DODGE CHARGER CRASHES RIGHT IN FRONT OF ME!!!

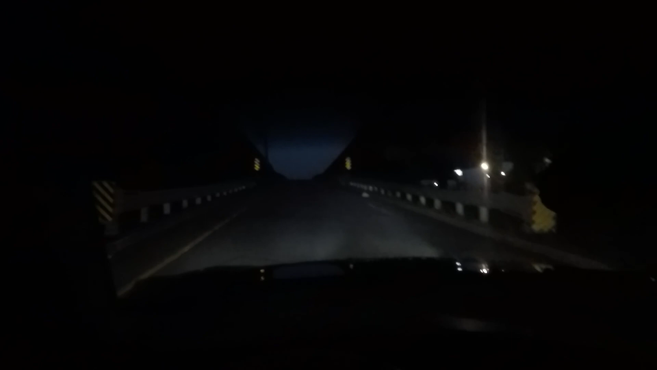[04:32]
That's where it gets sketchy. You gotta get over four lanes. Nobody ever wants to let you over. So you kinda gotta just... Do it for Dale and go for it.
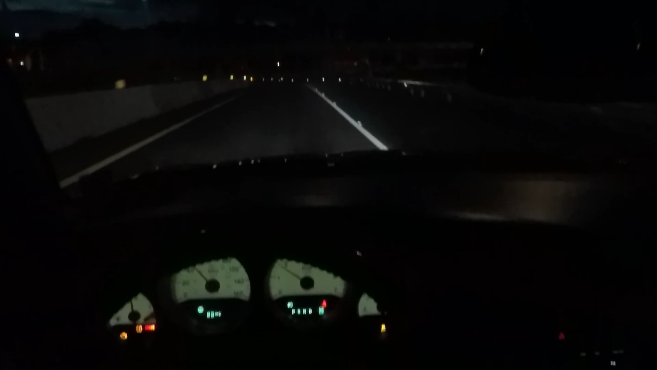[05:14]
Yeah, my little Christmas tree on the dash. Ah... One's my tire sensor. One's... It says my parking brake's on. Well, maybe I need to put my seatbelt on. That'd probably be a safe thing to do. Um... Attraction control. I mean, I'll turn that off. Um... Yeah. The other side is my parking brake, which... Uh... I think that's a... I don't know why that's on.